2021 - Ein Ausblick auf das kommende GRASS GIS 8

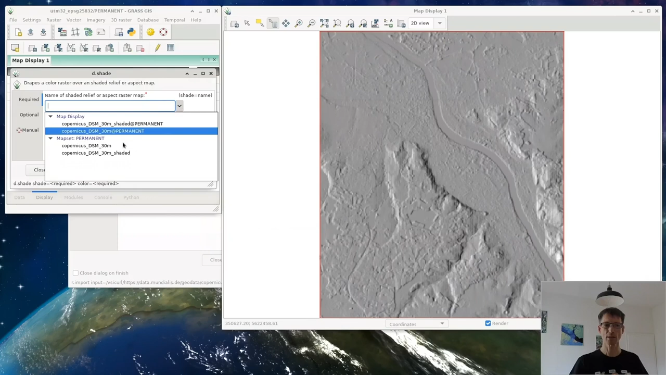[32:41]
Das heißt, ich gebe an, als Schummerungskarte nehme ich diese Karte, die wir gerade sehen. Als Farbkarte möchte ich dann bitte das Höhenmodell haben und entsprechend sehe ich jetzt hier meine geschummerte Karte.
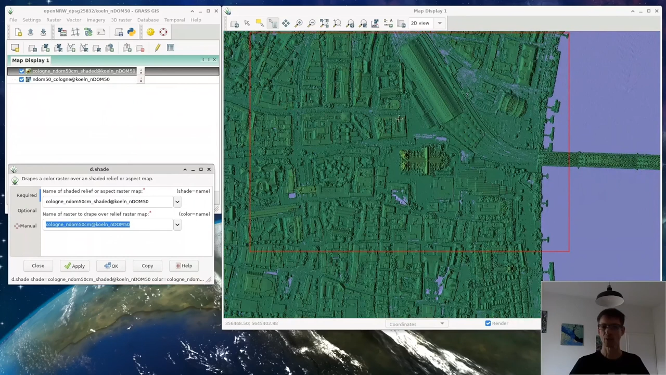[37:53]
die gefärbte karte dann das modell jetzt einmal vorliegen mit verschiedenen farben so das ist hier eine andere farbgebung hier können wir ganz gut die einzelnen strukturen erkennen und ich kann natürlich auch hingehen und entsprechend mir die andere karte einfärben die wir vorhin hatten hier sind übrigens sehr viele teil viele einzelkarten zu sehen das sind die einzelnen kacheln die runter zu laden sind und daraus
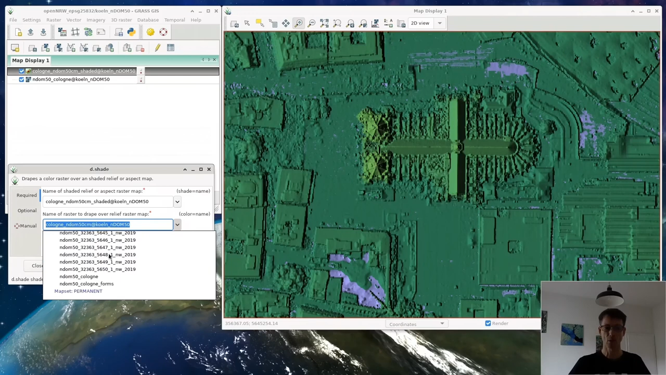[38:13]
lässt sich dann ein mosaik machen und dieses mosaik ist virtuell das heißt ich muss nicht alles doppelt halten sondern ich kann einfach in gras sowie bei g da für die die vrt kennen sagen ich möchte diese karten zu einer virtuellen großen karte zusammenfügen und das ist genau das was hier jetzt gerade passiert so wasser karten styling man hand ist hier gibt es dann verschiedene entschuldigung nicht hier rechte maustaste kann ich hingehen und sagen ich möchte die
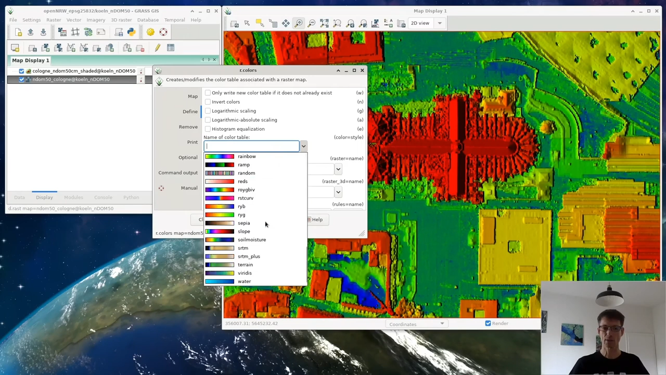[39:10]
bereitzustellen zum beispiel bevölkerungskarten die schon logarithmisch sind oder niederschlagskarten und so weiter vegetationsindex alles mögliche und das ist das was ich hier auch genutzt habe so andere karten die berechnet werden können sind zum beispiel die skyview karte skyview das ist die die sicht
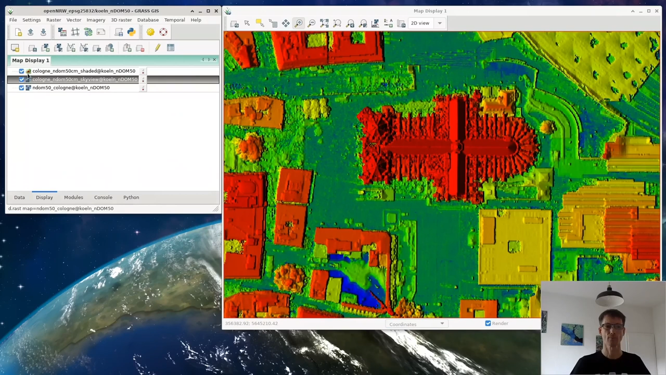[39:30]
wie viel licht kommt an jeden einzelnen punkt in der karte
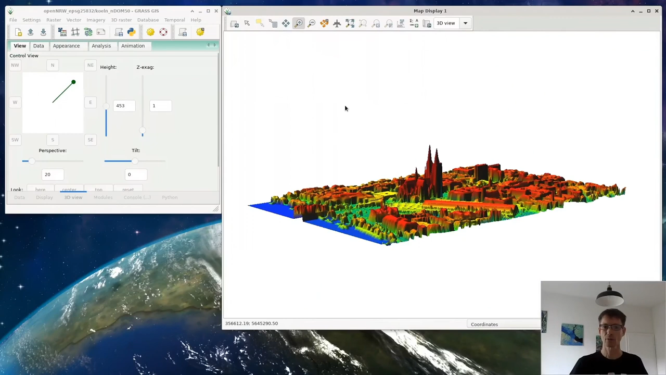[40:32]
in 3d im flugmodus kann ich hier noch ein bisschen einstellung tätigen ich kann auch sagen dass ich die daten noch ein bisschen höher aufgelöst haben möchte dauern sekündchen weil die karte groß ist aber entsprechend lässt sich jetzt hier verschiedenes darstellen also das war die karte dann wollen wir
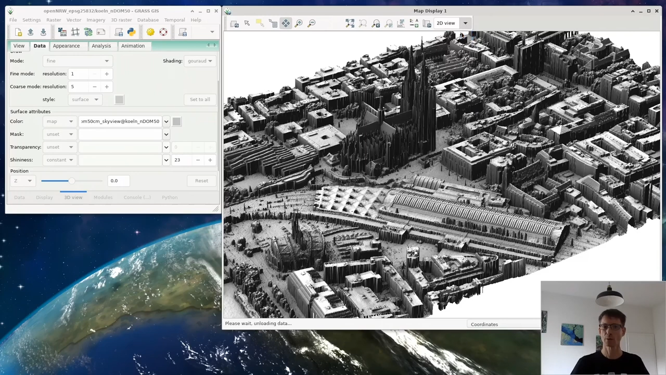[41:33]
importieren und sind natürlich auch für alle möglichen dinge sehr gut geeignet so hypothetisch könnten wir jetzt hingehen und noch ein bisschen überflutung machen ich kann also mit einem befehl der heißt r.lake ich führe das jetzt nicht vor wie das im detail geht ich wähle das hirnmodell aus und sage wie hoch der wasserstand sein soll und brauche dann aber noch eine koordinate und sage zum beispiel der rhein soll so und so viel meter über normalen null also über relativ normalen null sein das ist natürlich keine echte hydrologische berechnung die wir hier machen aber wir können das mal eben angucken ist nämlich auch schon vorberechnet
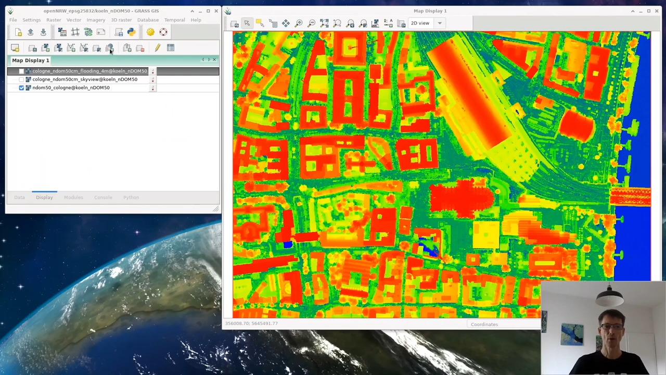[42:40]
relevant sein und so weiter genauso kann ich hingehen und die schätze berechnen und zum beispiel bei 5g antennen position wenn man jetzt mal annimmt das antennen dass das wie licht ausbreitung funktioniert ich setze mir mal hier eine antenne gucken dass wir die auch nicht kennen dort nehmen ein symbol was vielleicht ein bisschen sichtbarer ist diesen stern zum beispiel und sage 15 als größe dann ist jetzt hier eine antenne aufgetaucht das
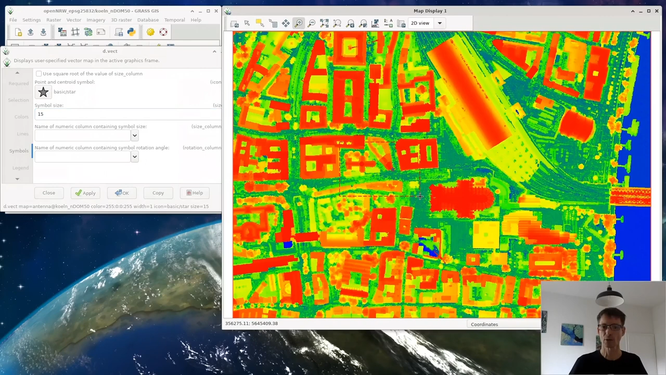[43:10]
ist eine vektor ein vektor punkt hier nämlich und diesen vektor punkt kann ich als basis nehmen und mit view schätze zu berechnen was sehe ich denn von diesem punkt aus so jetzt ist von diesem punkt aus nehmen wir die antenne noch mal oben drüber doch von diesem punkt aus hier ist die antenne was wird alles als signal überhaupt angezeigt
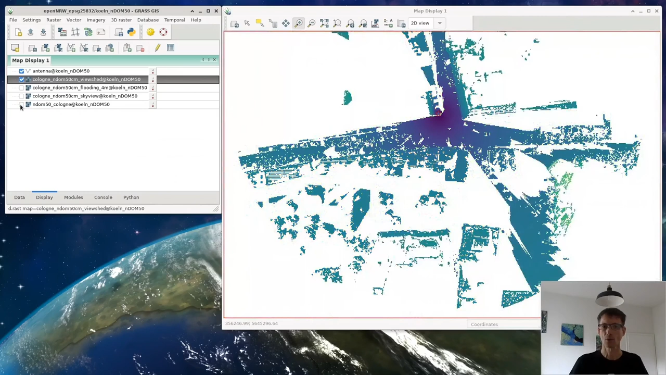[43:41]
so diese karte die über diese view chat berücksicht natürlich das oberflächen modell und entsprechend sehen wir hier beim dom beispielsweise vielleicht ist es mit der schädet karte noch ein bisschen klarer ist jetzt das hatte ich ja eben gelöscht macht nichts kann natürlich entsprechend dann sehen wie die signal ausbreitung potenziell sein könnte soweit zur view chat das ganze ist auch für aussichtspunkte interessant und alle möglichen anderen dinge
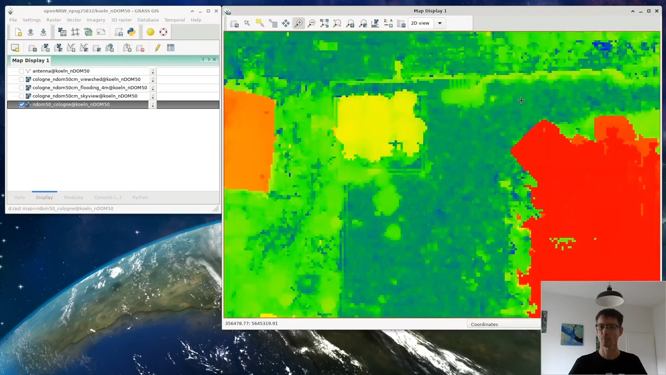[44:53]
von da bis da so und jetzt sehen wir entsprechend habt nicht ganz den turm getroffen also was noch mal noch einmal die karte verschieben also
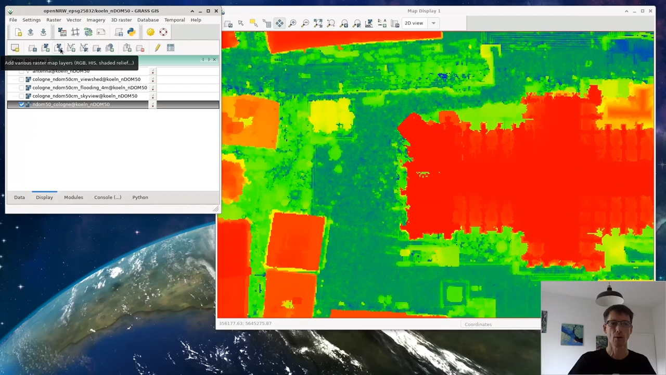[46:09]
also bevor ich umschalte kann ich noch einmal zeigen dass ich auch oben street map hier integrieren lässt mal hier zurück und zwar haben wir hier verschiedene die möglichkeit hier man eben suchen so web services hier können verschiedene web
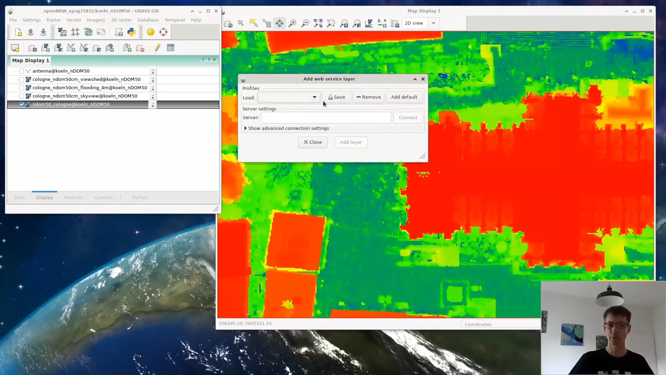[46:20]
services integriert werden ich kann mir eine adresse angeben wir sind auch schon einige wenige voreingestellt kann dann sagen ich möchte